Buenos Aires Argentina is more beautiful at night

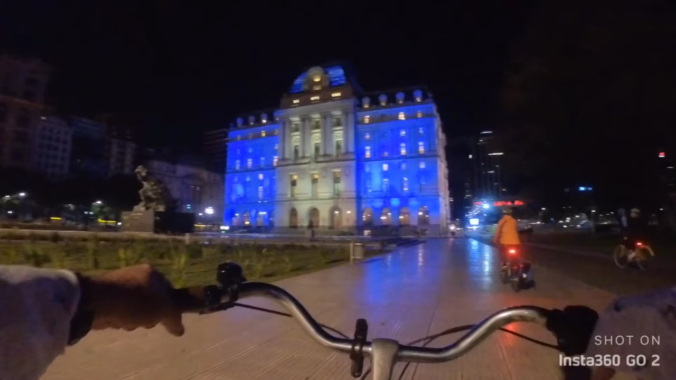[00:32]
This city is amazing. Oh my god. That's the hill here.